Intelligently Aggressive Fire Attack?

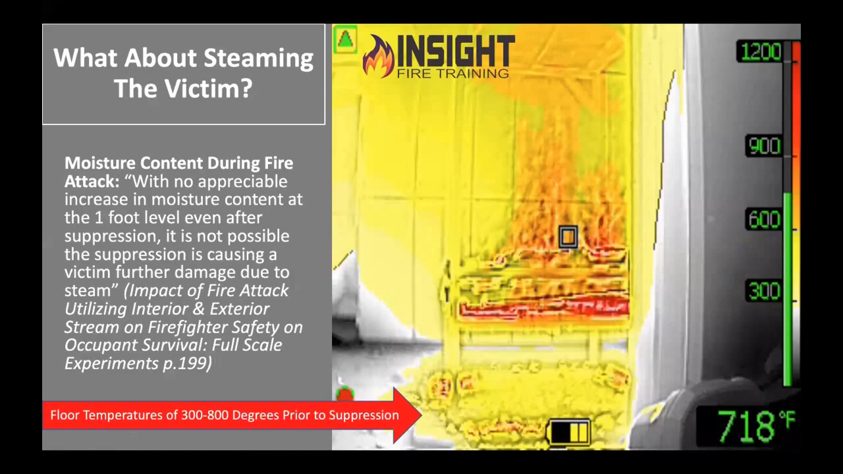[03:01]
On screen: spot 718°F
no appreciable increase in moisture content at the one foot level even after suppression it is not possible the suppression is going to cause the victim further damage due to steam because if you can cook bacon on the floor like in this picture i think 212 degrees of steam is not your concern just my thoughts so in closing when i'm flowing water i want to flow with a purpose i want to go straight to the target military thinks we're crazy because we go in buildings and we have no idea where we're going when you conduct an interior attack you should cool as you advance you should know where your water is going and erase and bring the temperature down before you move forward flow and move shut
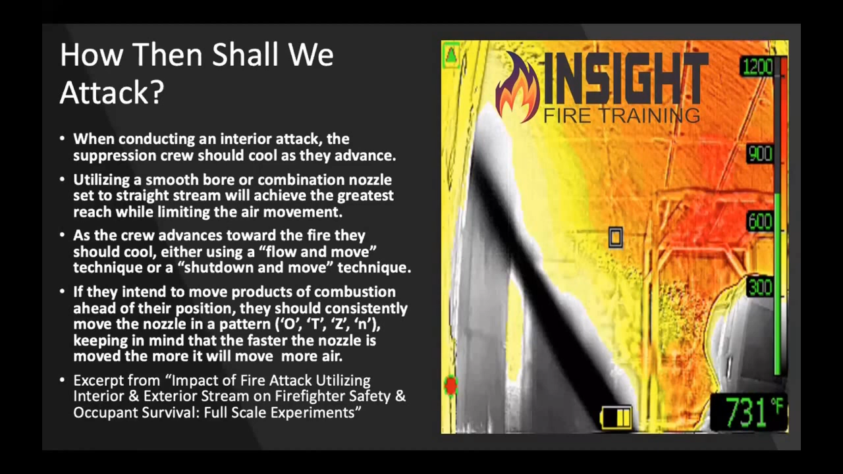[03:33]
On screen: spot 731°F
down and move i don't care if you're otz in the end but don't be a spray and pray or scream and shout spray water all about it's been proven over and over again and yet we keep fighting the same fight to which view do you think the citizens would rather have zero visibility come find my victim or find my family member or even with a cheap thermal imaging camera that's not designed for what we're doing here i can still see where the heat is and possibly where the victim is which one would you want to have think
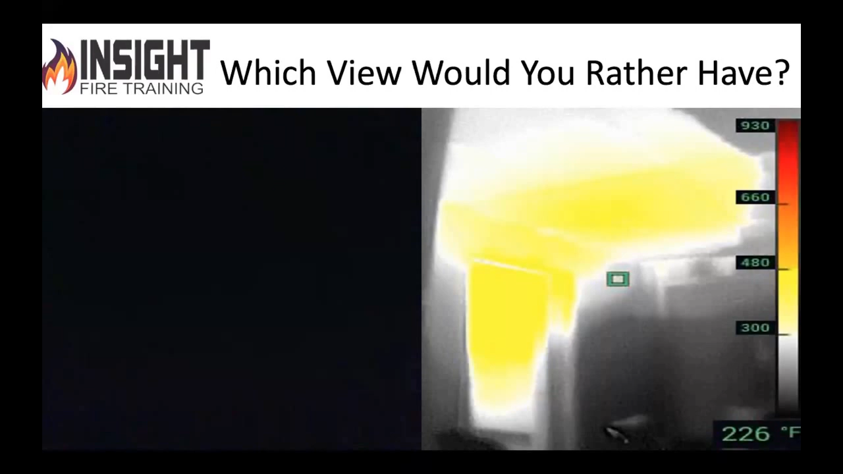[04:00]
On screen: spot 226°F
about that so brother thomas is going to talk to you about search and how that can help you locate people 70 faster i'm telling you you can locate and put the fire out faster you can control the environment you can make it better for the victim better for their property better for you it improves the tentability makes everything better so tell me why we're leaving it on the truck again tell me why we're not training on it tell me why we're not spending money on it when we got million dollar fire trucks and we can't buy a three
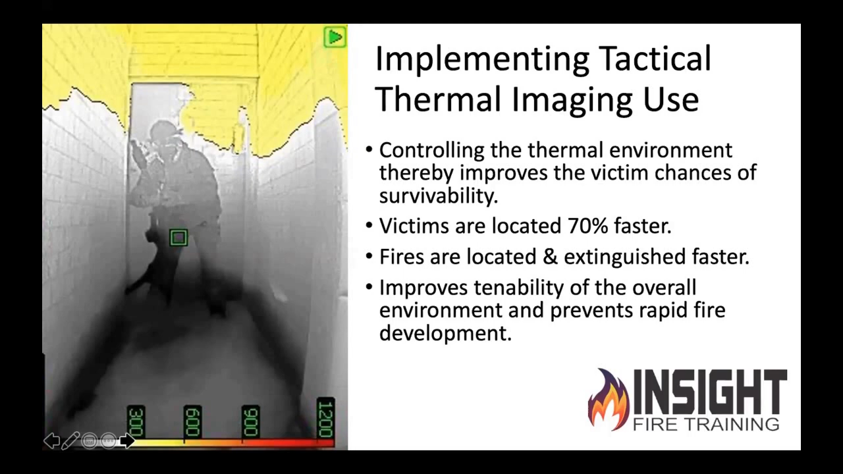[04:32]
thousand to five thousand dollar device but yet there's 80 inch tvs and brand new recliners in the station so if i do this i am putting out the fire better faster and fulfilling
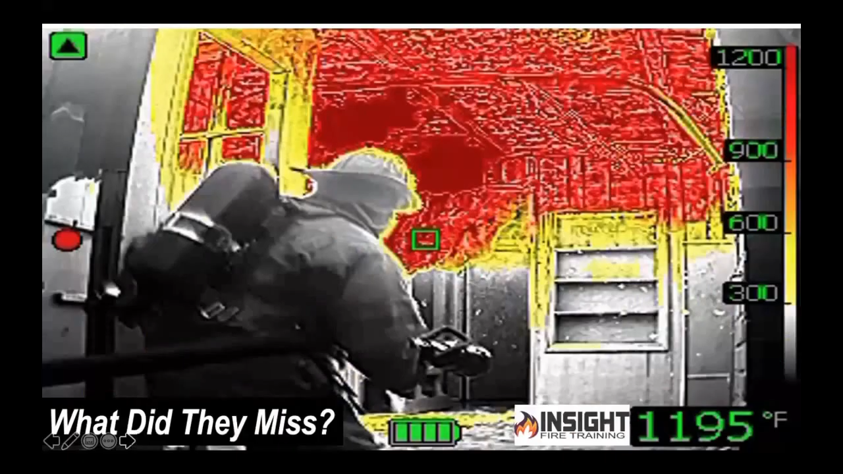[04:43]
On screen: spot 1195°F
we don't want to spend money on it and we don't want to do that because we want
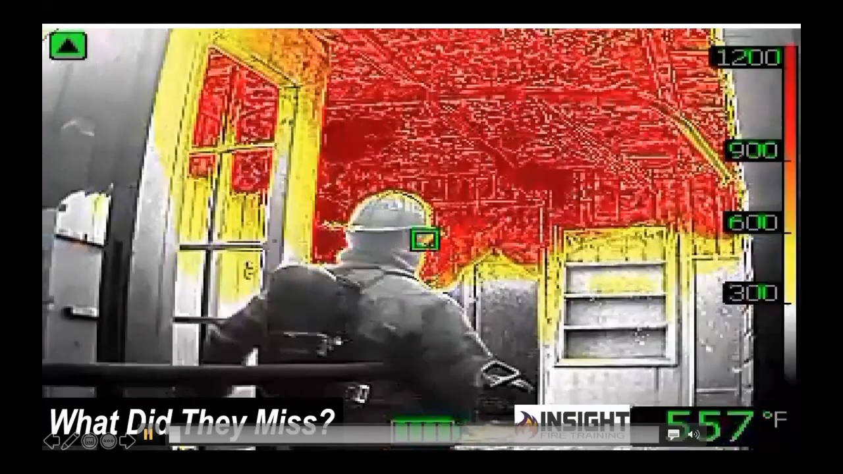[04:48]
On screen: spot 557°F
to keep doing this right here i'm gonna pencil a couple straight
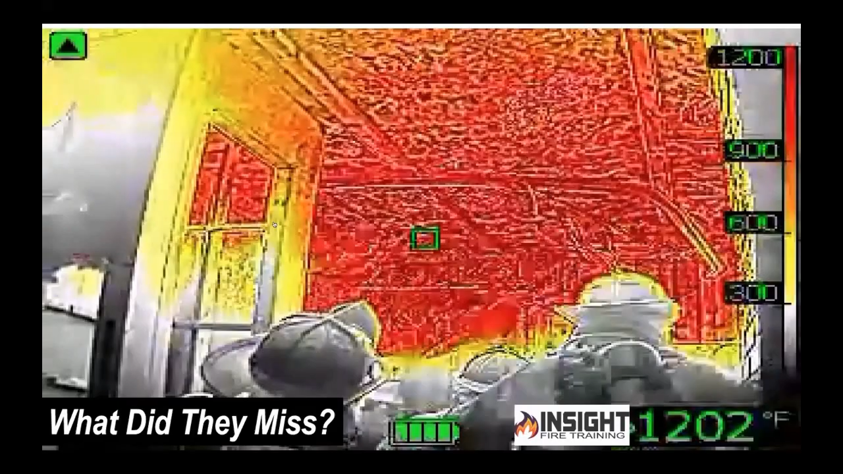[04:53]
On screen: spot 1202°F
streams to the ceiling no camera involved here they're just being filmed and then the
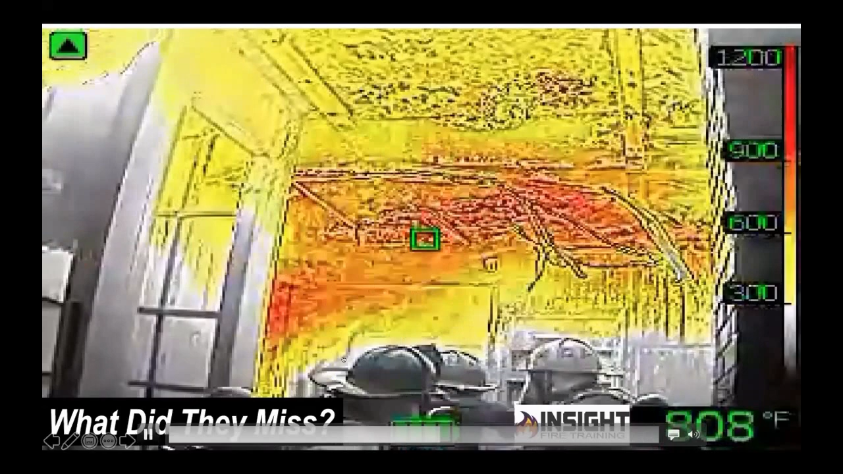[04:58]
On screen: spot 808°F
coach is gonna tell me that's good move forward and i'm gonna flow some water inside the doorway and
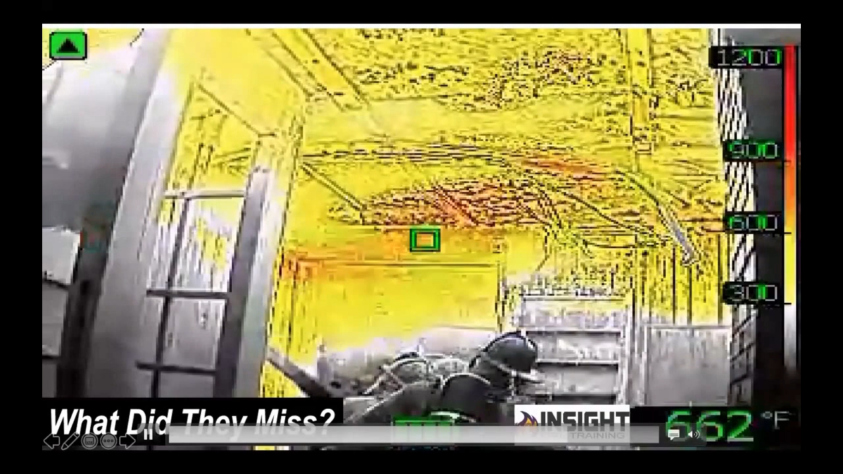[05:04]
On screen: spot 662°F
then i'm gonna move forward again i'm gonna leave nine to 1200 degrees of superheated surfaces behind me with a seven by three ventilation hole with tons of fuel inside of air and we wonder why we keep getting our butt kicked all it takes is looking
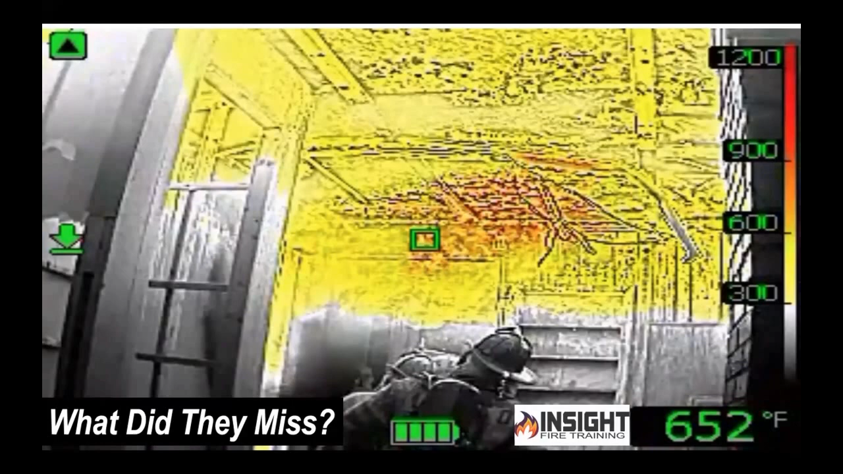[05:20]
On screen: spot 652°F
both ways before we cross the street hit that semi with a big old bunch of water get rid of that heat get rid of the threat make it better erase the heat make it better for them for their property and for you questions